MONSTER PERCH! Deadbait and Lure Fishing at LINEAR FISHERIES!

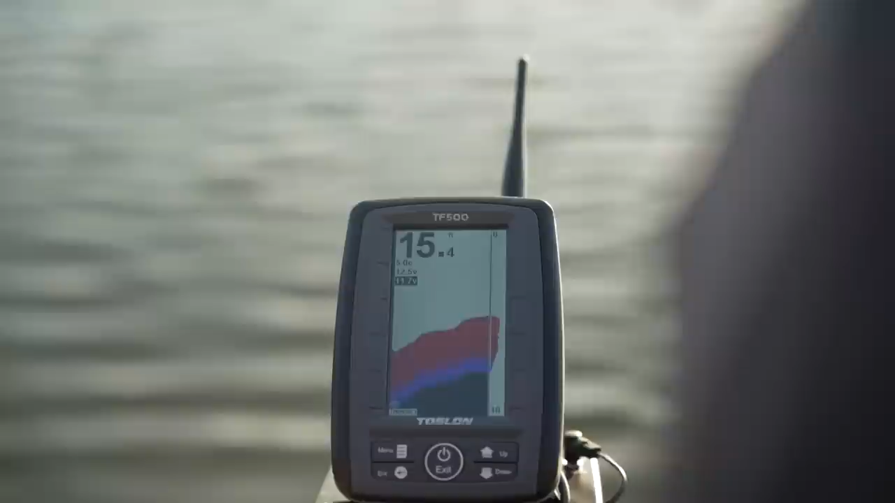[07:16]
use that echo sounder to locate the drop-off accurately and some of the shallower features as well because I don't really want to be fishing too deep,
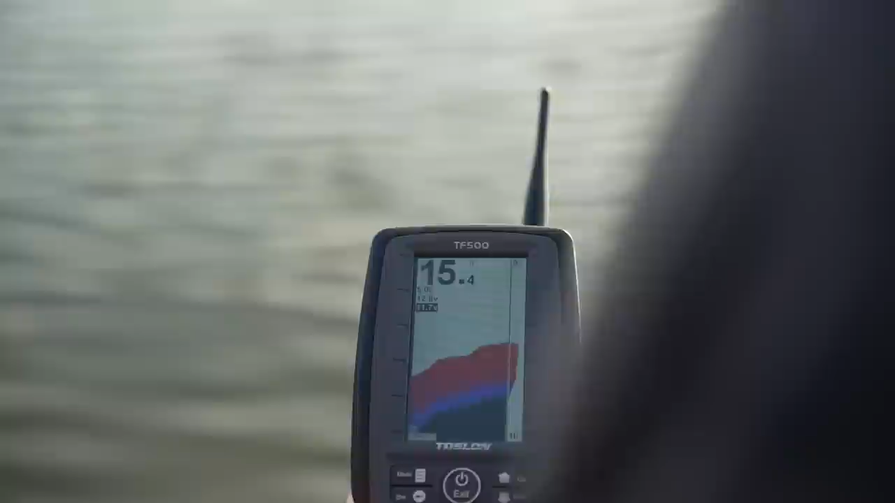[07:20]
I don't think. So we'll see later on but for now I'm just going to keep searching out.
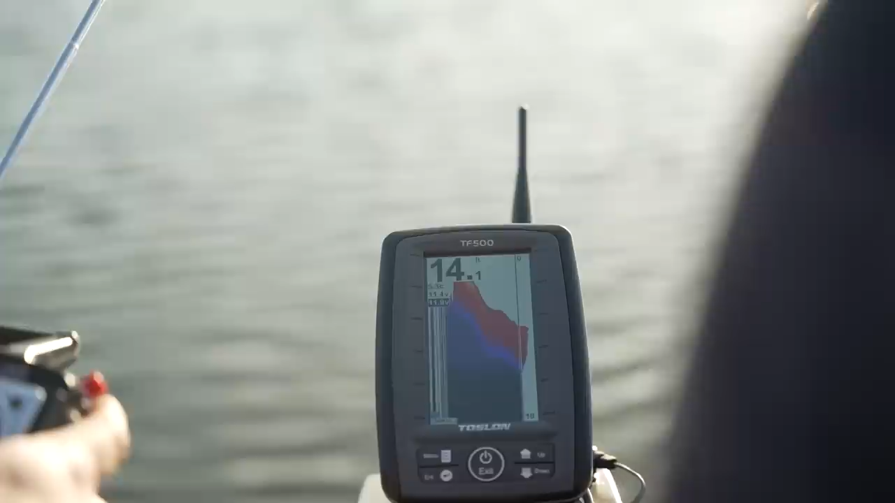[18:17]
Found some shallower areas. I think all three of my rods are in between 15 and 18 foot. Yours similar?
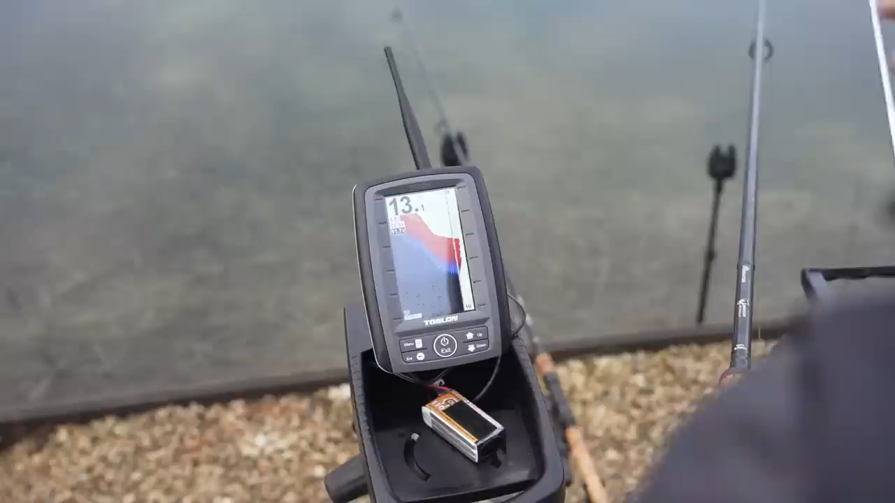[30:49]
so i'm just going to let the boat go very slowly at the minute it's only about i don't know 15 yards out you can see here this is the marginal shelf as it's dropping down and as we go out you'll see we've got 13 foot and then as it goes out it'll start dropping away even more as you can see now we're going into 14 15 it's pretty pretty steep as we go 16 foot now and there it sort of just levels out for a period before it then drops again
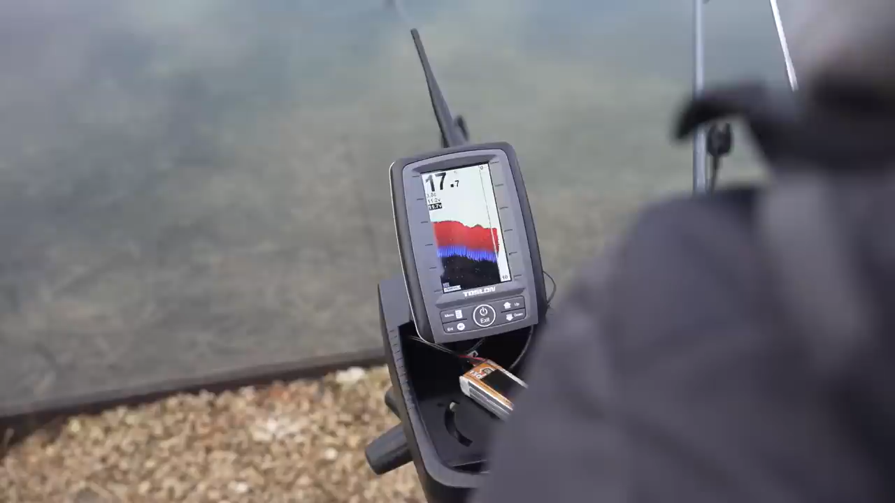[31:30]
it's pretty flat there in 17 and i'm gonna that's where i'm going to drop it you see there's a nice flat and it's sort of coming up a little bit shallower again there so this this is this area here is where i'm going to drop it so i'm just going to bring it back and uh
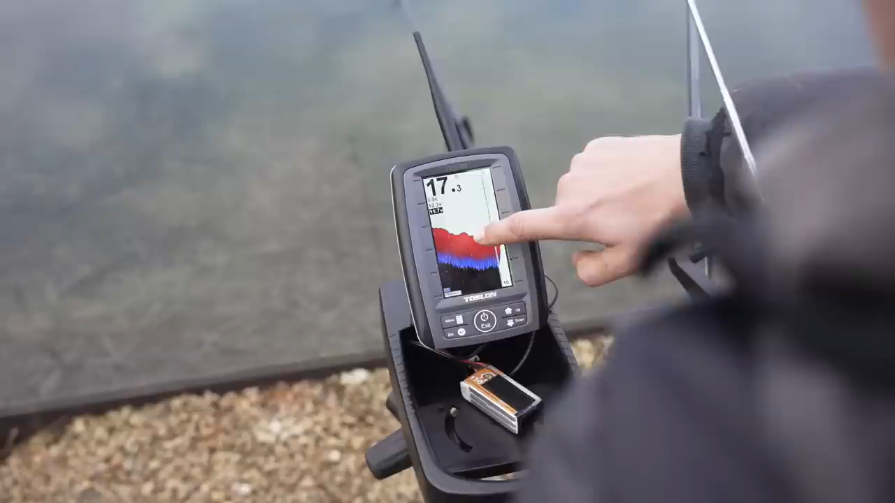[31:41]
the way i'm going to bring it back is actually with the rod so i've turned the handset he's